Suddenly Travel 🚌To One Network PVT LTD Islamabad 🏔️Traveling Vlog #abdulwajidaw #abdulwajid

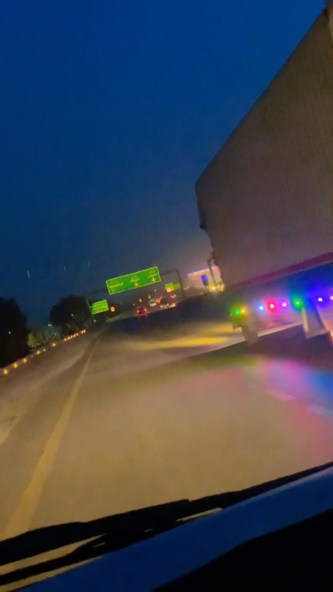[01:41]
یہ بھی آپ دیکھ سکتے ہیں یہ انٹری پوائنٹ آگے ہے جہاں پہ لکھا ہوا ہے یہ ہے جی ایم ٹو یہ ایم ٹو کا پوائنٹ آگیا ہے ٹھیک ہے اس سے یہ دیکھیں اسلام
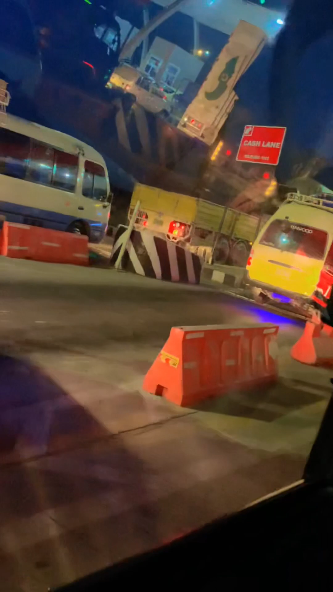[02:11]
اس وجہ سے اب رش میں لگنا پڑتا ہے کیش دینا پڑتا ہے اسی کے ساتھ کافی ساری ایکسپریس لائن ہے تو
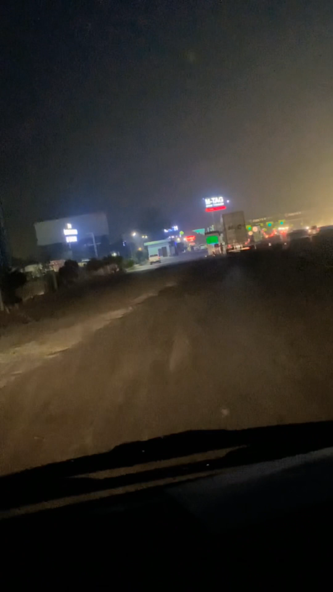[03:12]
ٹیک سینٹر آ گئے ہیں تو ایدھر ایم ٹیک سینٹر بھی ہے ایم ٹیک سینٹر آفیس بھی ہے تو ایدھر اس ٹائم دیکھ سکتے ہیں گانیاں رکی بھی ہوئی ہیں ٹیک وغیرہ لگو لکھوانے کے لئے تو ابھی ہم یہاں پہ فیزیکل ورگ دیکھیں گے اس کے بعد فیزیکل ورگ ہم نے دیکھا کگھر کر کے
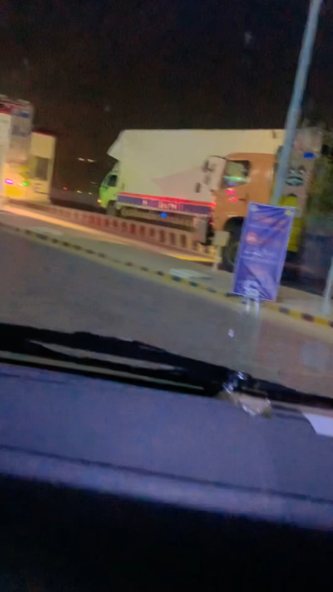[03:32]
اب ہم جانے لگے ہیں تو ابھی ہم جائیں گے روم کی طرف تو ابھی آپ کو دکھاتے ہیں اپنا روم جو آج ہمارا ریسٹ روم ہے جدھر ہم نے سٹے کرنا ہے تو
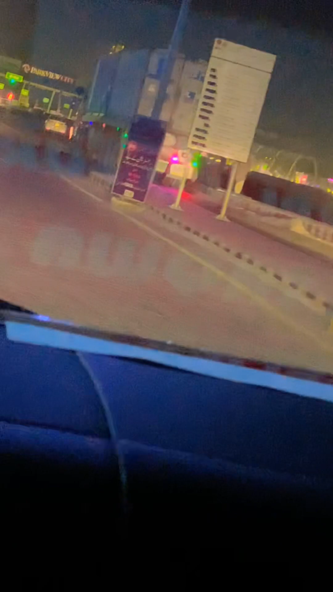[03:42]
ابھی اس کی طرف جانے کی تیاری ہو رہی ہے سارا دن کام کرنے کے بعد تھک گئے ہیں تو یہ سامنے آپ کے آپ دیکھ رہے ہیں پارک ویوز یہ ایم ون کا اسلام آباد کا انٹرچینج ہے